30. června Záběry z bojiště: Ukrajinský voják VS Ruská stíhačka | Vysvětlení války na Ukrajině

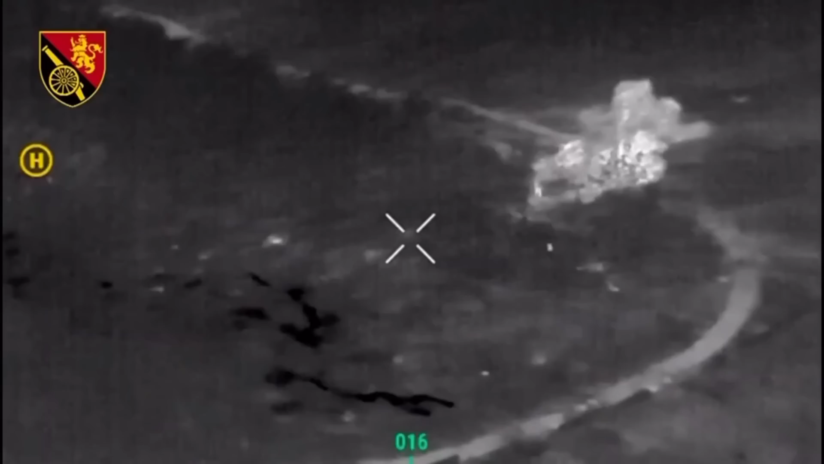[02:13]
Ukrajinské dělostřele soupracovalo s vysokou intenzitou a velmi brzy si ukrajinští dronoví operátoři všimli, jak ruští vojáci odcházejí.